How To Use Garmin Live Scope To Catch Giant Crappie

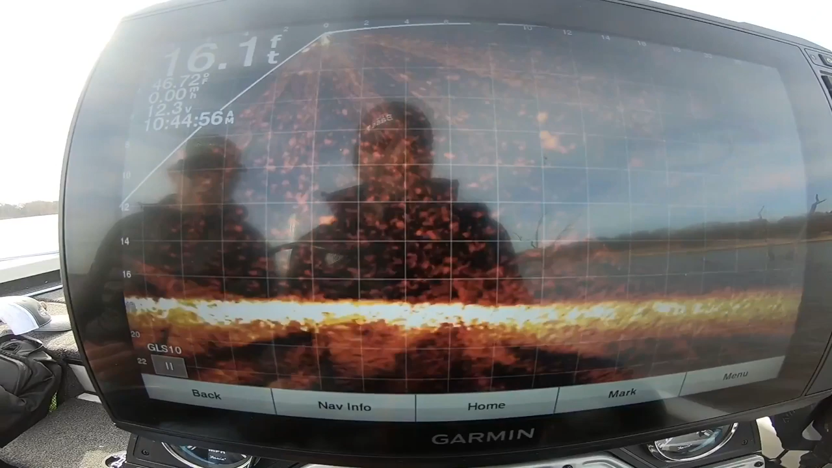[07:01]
On screen: depth 16.1 ft
Uh-oh. Uh-oh. Uh-oh. Uh-oh. Oh, he's fucking hairy. Oh. Did he eat it?
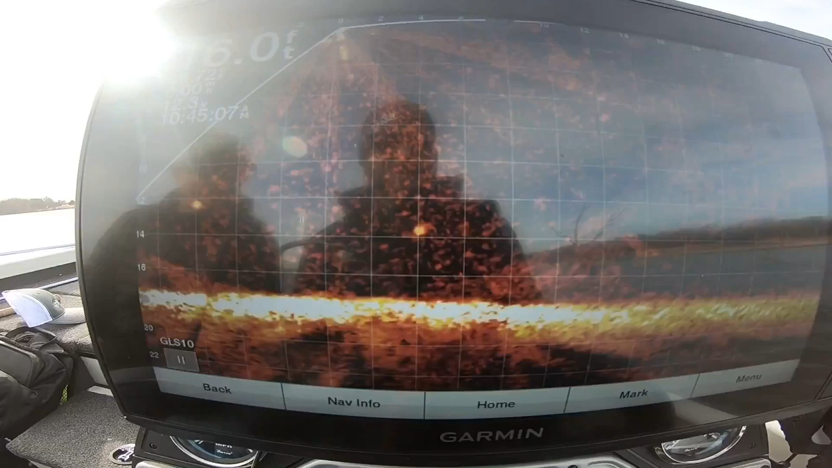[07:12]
Did you ever feel him? He's still there. Oh, he's coming back. He's got the scent of blood on him. He got him. Got him.
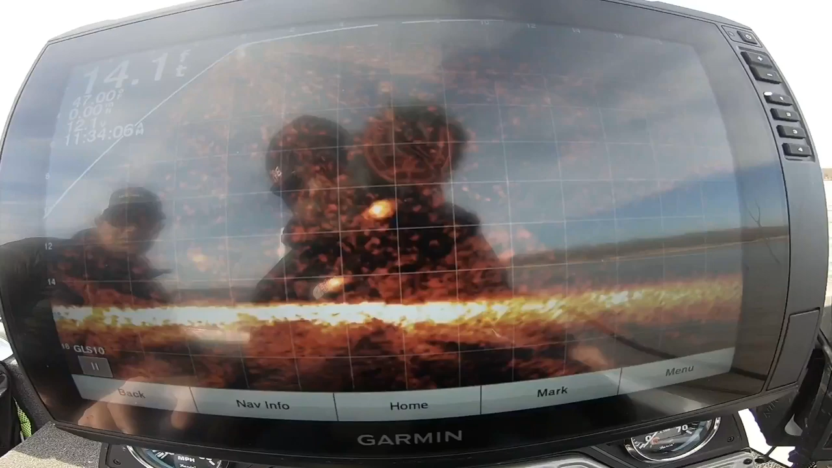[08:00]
On screen: depth 14.1 ft
He looks interested. Here he comes.
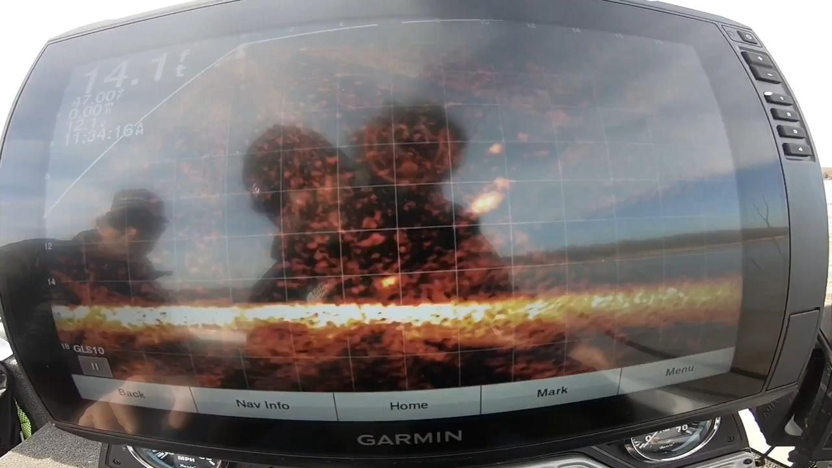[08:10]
Oh, come on. He's big. He is big. I can see his eyeballs.
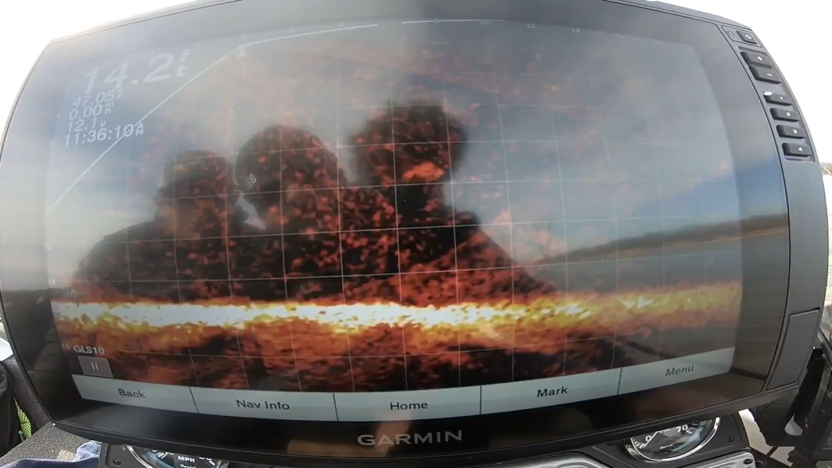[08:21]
On screen: depth 14.2 ft
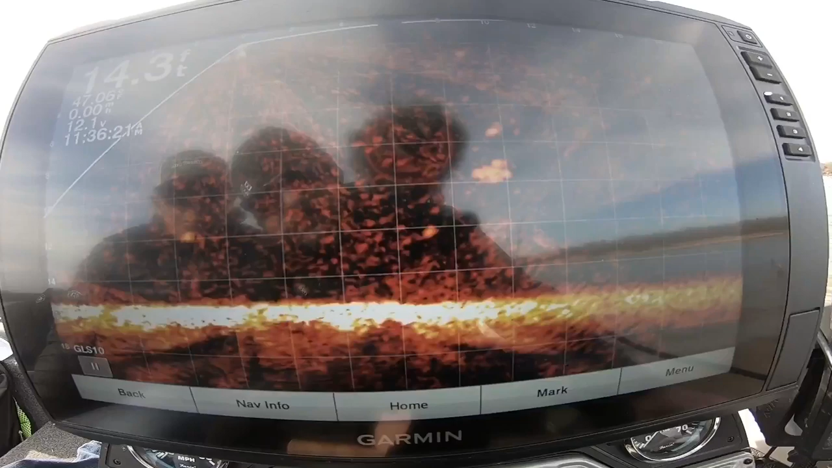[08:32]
On screen: depth 14.3 ft
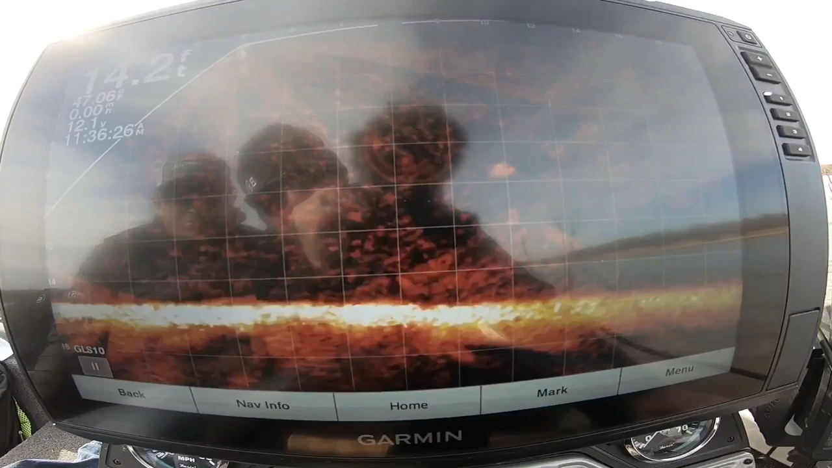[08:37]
On screen: depth 14.2 ft
You can, like, see his fins. Golly, that's a giant.
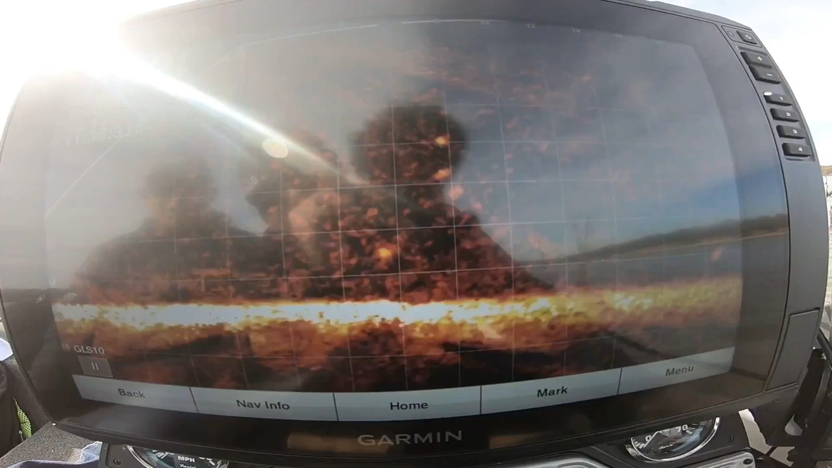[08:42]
Uh-huh. He turned it a 45 too with his tail down.
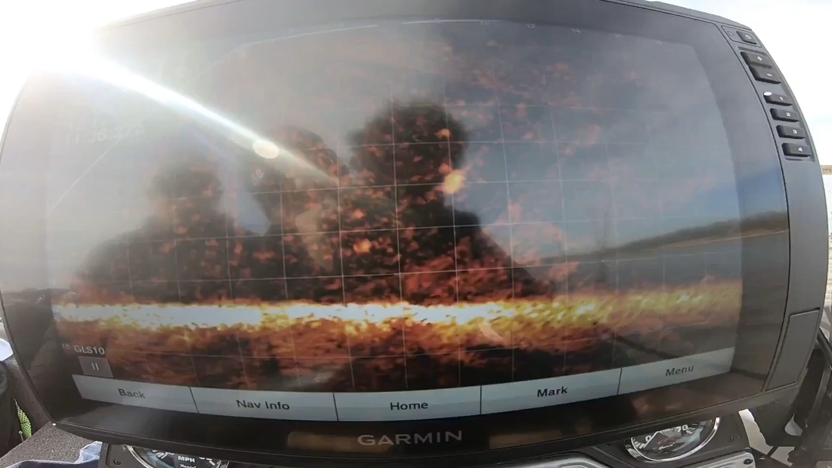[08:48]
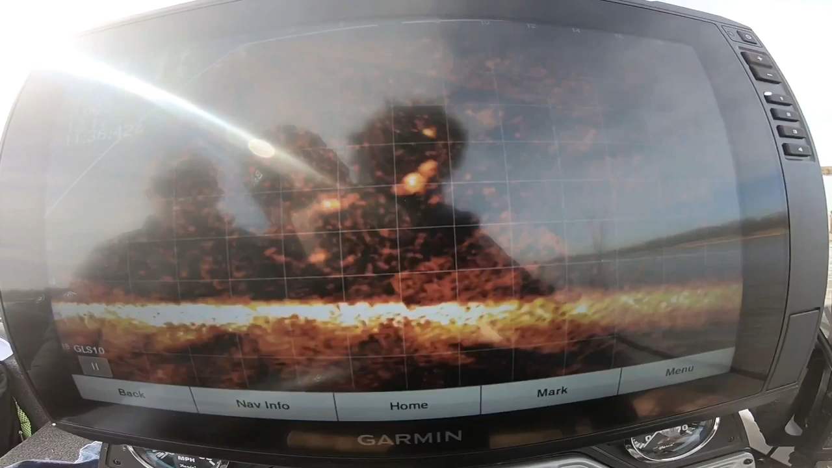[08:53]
He is. There he comes.
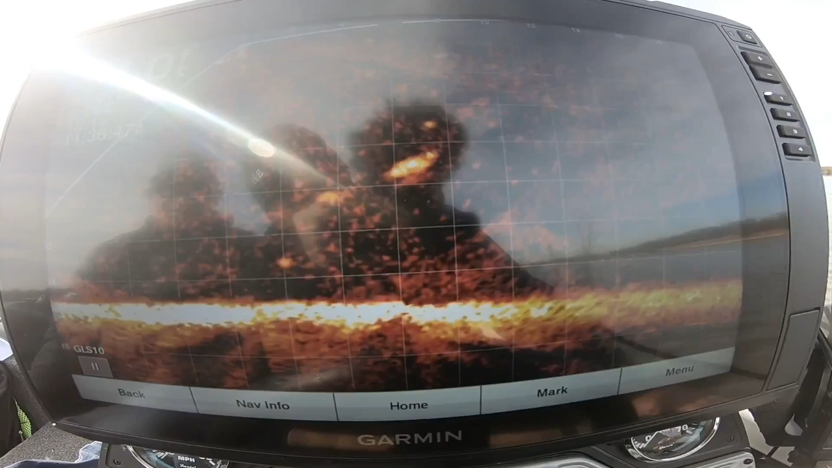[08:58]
He's gonna eat it. Oh, my God. We got him. That's a big one. Oh, my God.
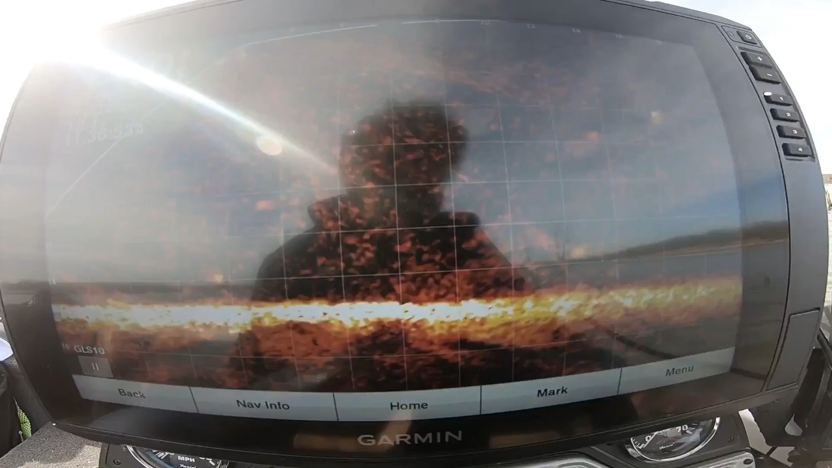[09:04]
There he comes. He's gonna eat it. Oh, my God. We got him. That's a big one. Oh, my God.